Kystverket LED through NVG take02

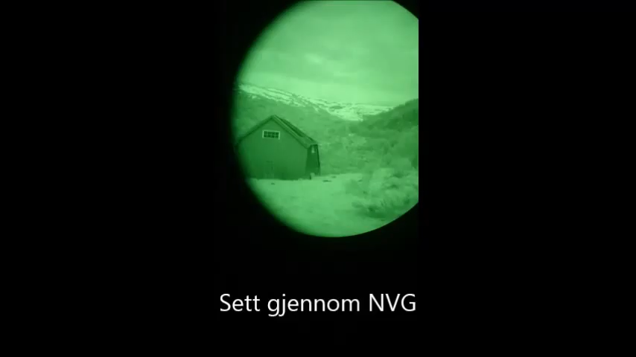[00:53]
Jo, jeg ser det faktisk blinke. Ja. I nogen under fokus?
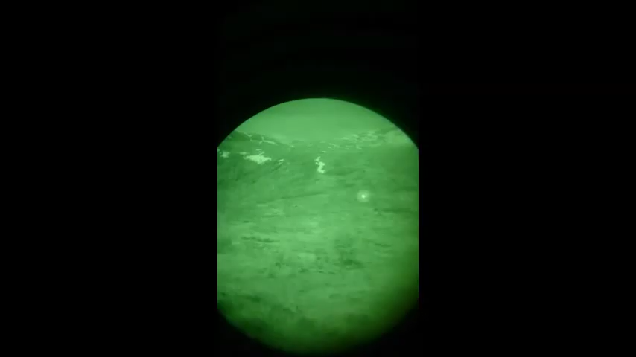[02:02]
Nå er det litt fjells. Mørkt. Men lyst. Nå. Nå.